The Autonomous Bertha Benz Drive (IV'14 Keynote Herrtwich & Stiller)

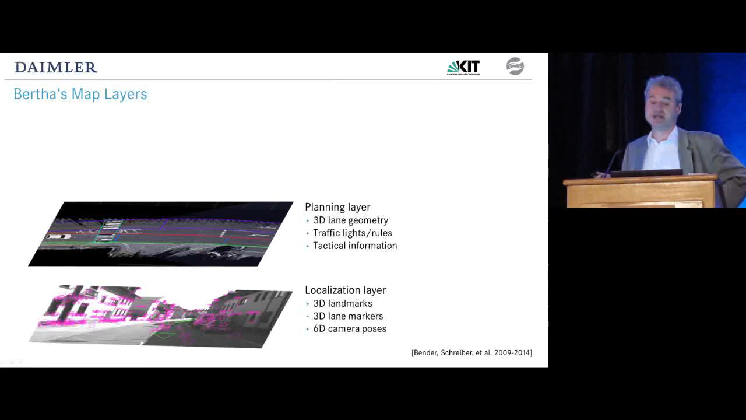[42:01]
It includes, as we see, some stop lines, and so the vehicle knows when to stop and under what conditions it may traverse such a stop line. So, basically, tactical information needed for driving is included in that map. The last layer is actually not actually prior information, but the last layer is a dynamic layer. It includes new static obstacles and new dynamic obstacles. Therefore, obviously,
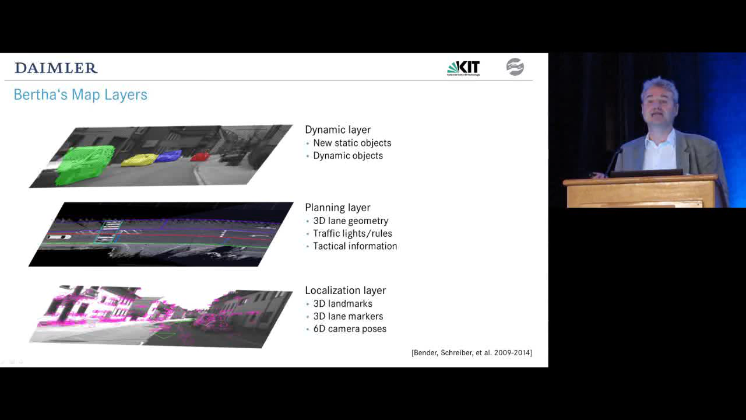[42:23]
it is augmented during the drive on sensor information. Well, I am not going to give information on all the sensor information.
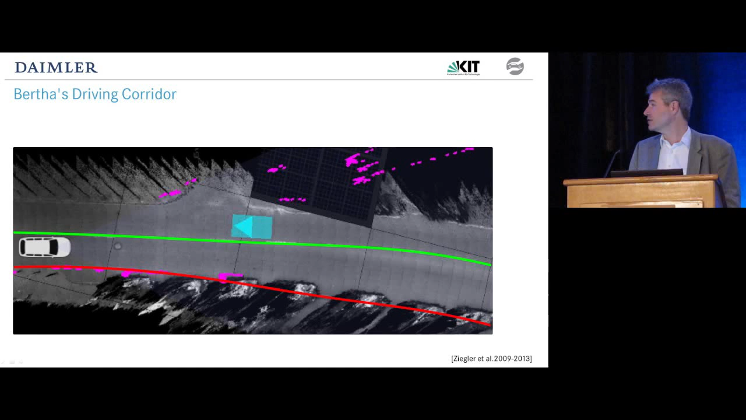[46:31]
and tells Bertrand, which is the lane at the rightmost driving corridor it's allowed to take. So, if it's allowed to make a lane change, that corridor will move to the left side. And the obstacles, if they're close to the lane, or even in the lane, as in this case,
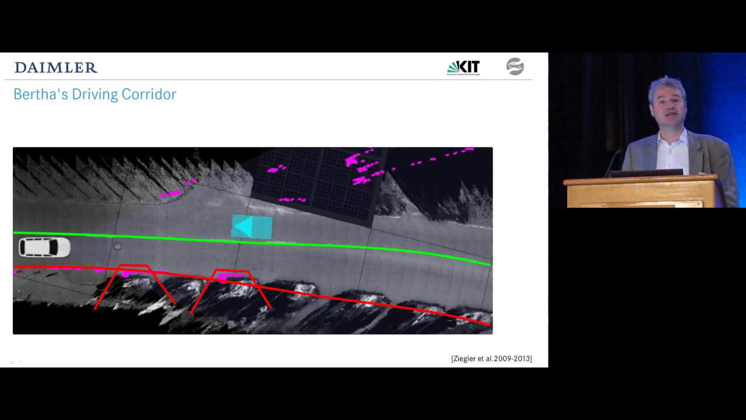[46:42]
some parked cars, there are some polygonal envelopes taken to restrict the car driving corridor on to the missing routes.
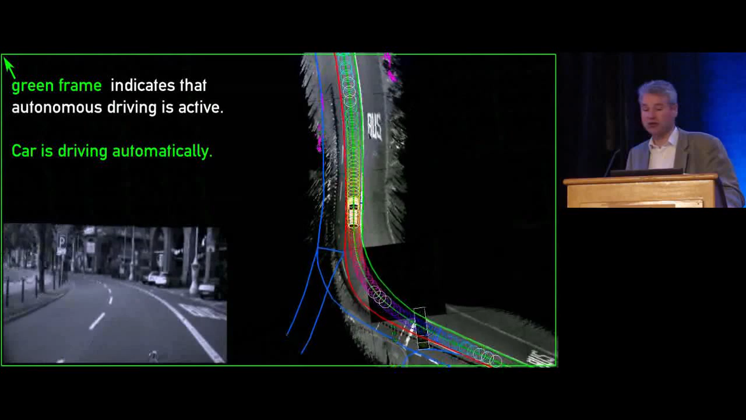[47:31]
Well, there is the information from the sensors.
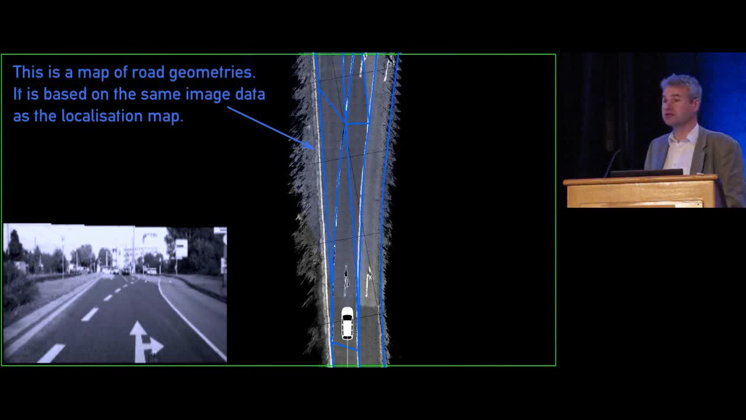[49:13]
the road boundaries that we have.
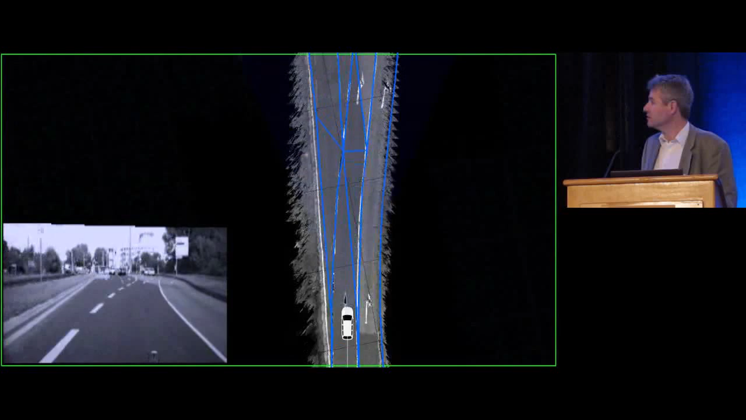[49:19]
The decision unit decides for where, actually, the left and right most lane boundary of our vehicle is that it's allowed to take.
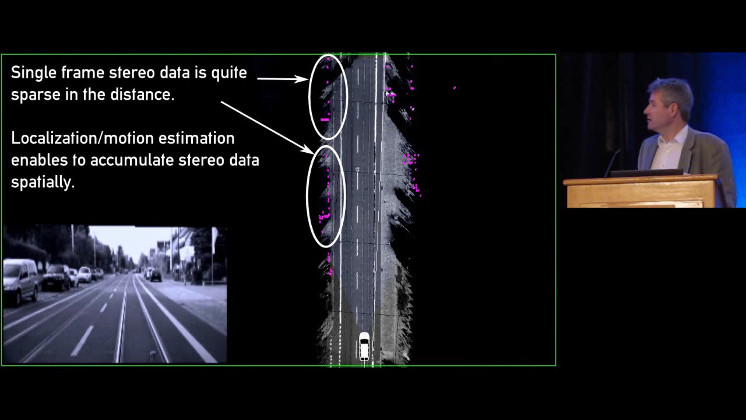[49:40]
Well, then, the static obstacles are accumulated over time, so we made a kind of a grid map. And then, of course, after this accumulation,
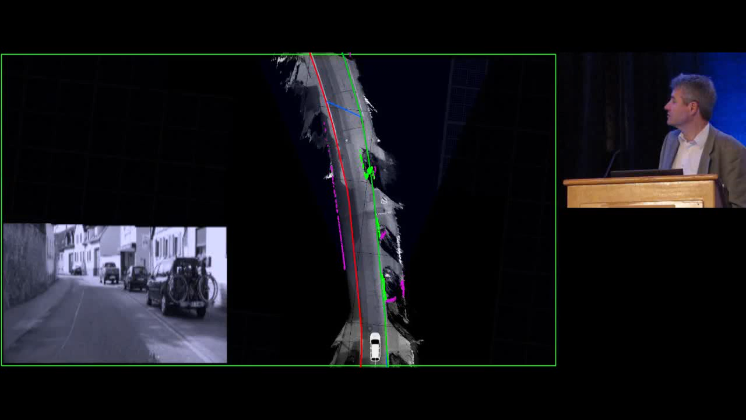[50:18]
So, those green obstacles are static obstacles, static pieces that we mis-believe.
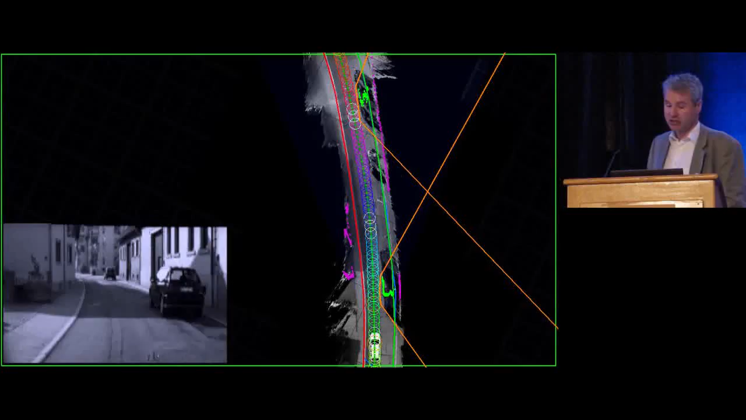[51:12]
we see here just how Virgil traverses some static obstacles, plans its trajectories, it has an intended speed, and actually the trajectory generation
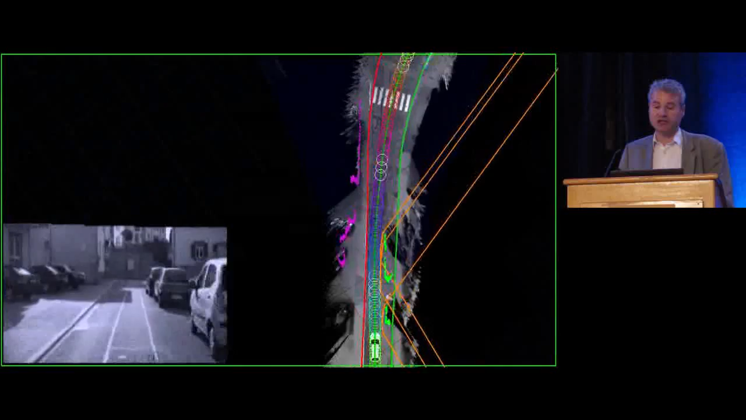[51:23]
algorithm has been presented also yesterday on this conference in a poster. The situation gets a little more complicated when other traffic participants enter the field of view,
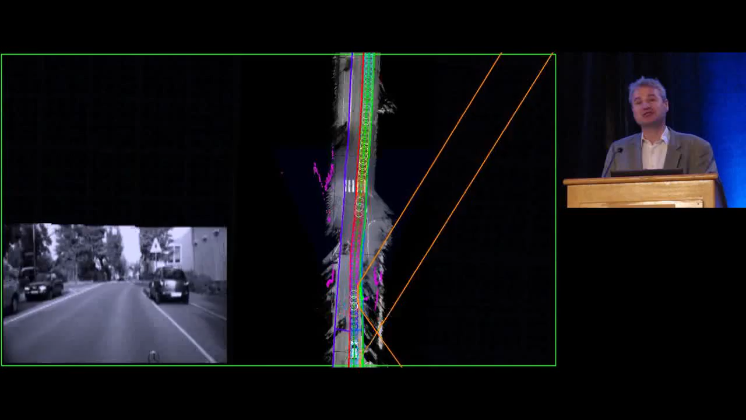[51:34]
which as you can imagine in central Germany is not a rare situation.